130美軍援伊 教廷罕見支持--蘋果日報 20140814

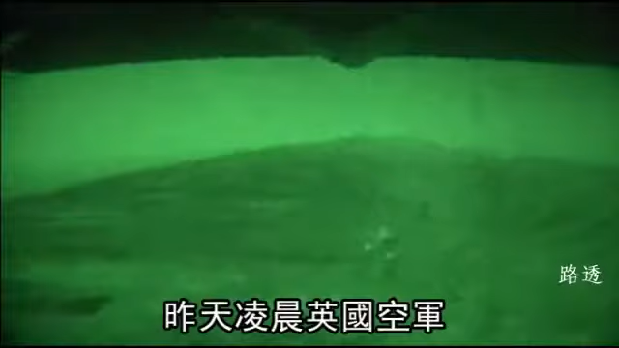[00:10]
昨天凌晨，英国空军在伊拉克北部山区投下一箱一箱的物资，救援数万名受困的雅兹迪教徒，但是仍然不足。